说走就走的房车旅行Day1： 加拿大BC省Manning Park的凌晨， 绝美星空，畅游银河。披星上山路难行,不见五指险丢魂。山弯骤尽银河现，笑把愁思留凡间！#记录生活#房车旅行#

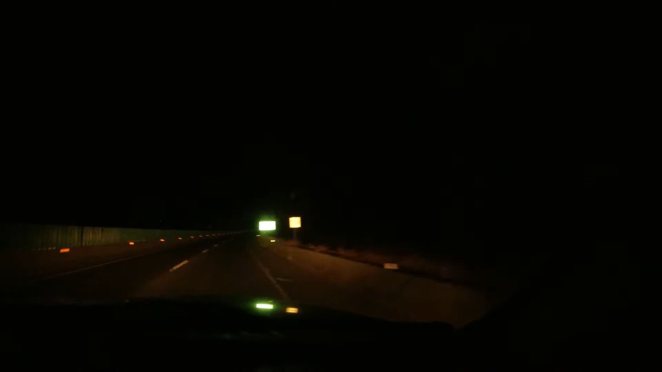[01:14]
好黑,深手不见五指的程度,